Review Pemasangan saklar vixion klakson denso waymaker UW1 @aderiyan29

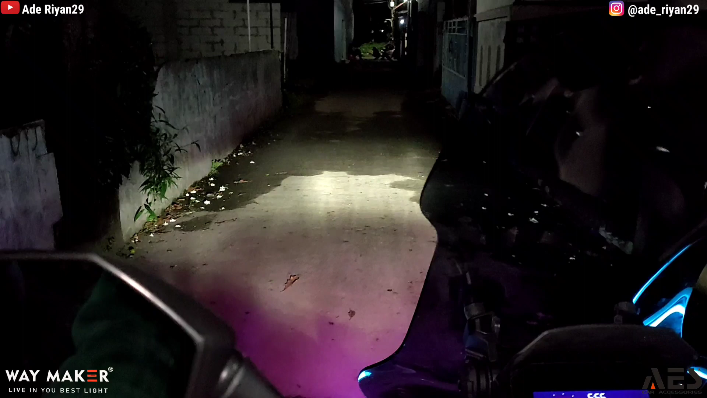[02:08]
kita coba test untuk perbandingan cahaya dengan way maker wii
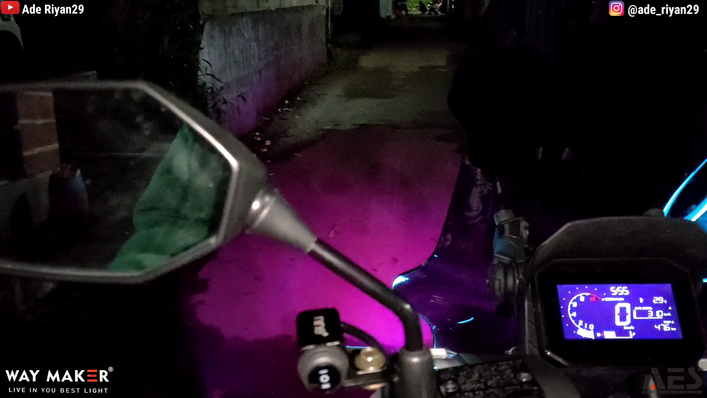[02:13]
wii one kita test untuk low beam warna putih nah jadi seperti ini ya untuk cahayanya ya kita nyalakan dulu yang standarnya low beam warna putih high beam warna kuning tapi jika kita menggunakan pass beam maka yang berfungsi adalah menyala bersamaan seperti ini